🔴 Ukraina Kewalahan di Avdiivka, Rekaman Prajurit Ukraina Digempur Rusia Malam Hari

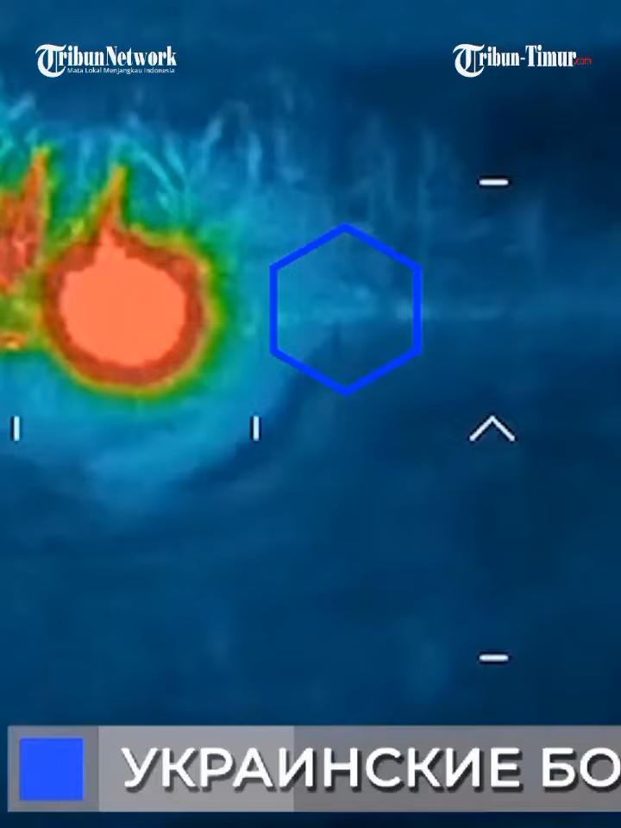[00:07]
Pasukan pengintai Rusia menetralkan unit pasukan Ukraina yang bergerak ke arah Afdivka.
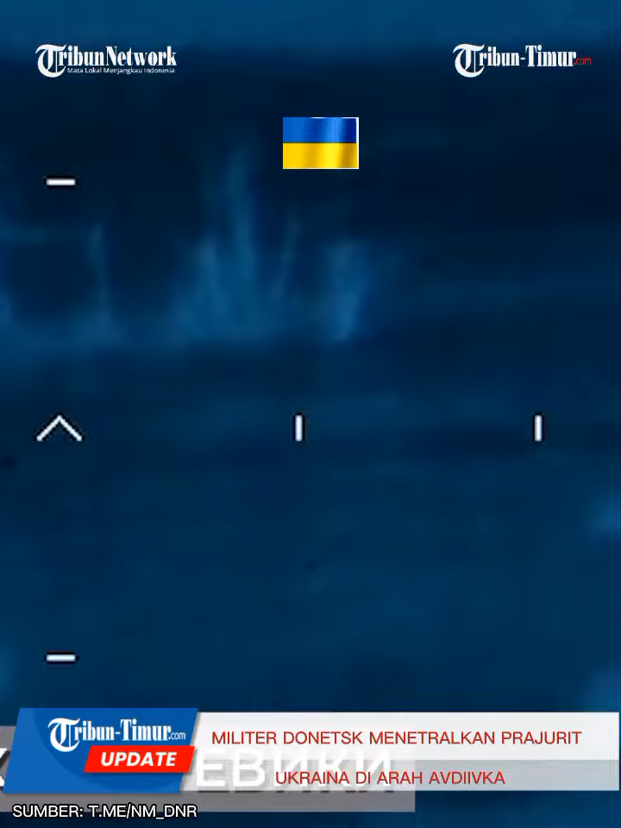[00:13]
Lewat teknologi pencitraan gambar, pasukan Rusia melancarkan serangan artileri di malam hari tembakan dipandu drone pengintai.